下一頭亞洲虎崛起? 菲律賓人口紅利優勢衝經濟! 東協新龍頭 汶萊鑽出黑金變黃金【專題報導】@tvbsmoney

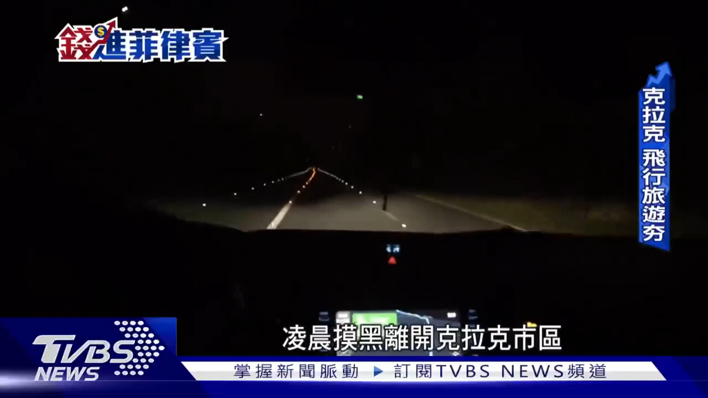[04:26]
凌晨摸黑離開克拉克市區約莫一小時車程抵達